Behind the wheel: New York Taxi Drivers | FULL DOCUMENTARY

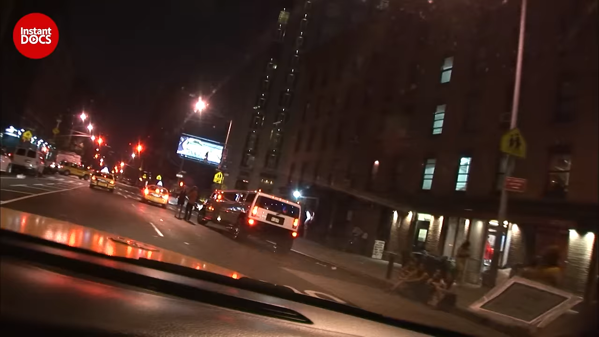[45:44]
The meatpacking district is another area that has experienced important changes over the years.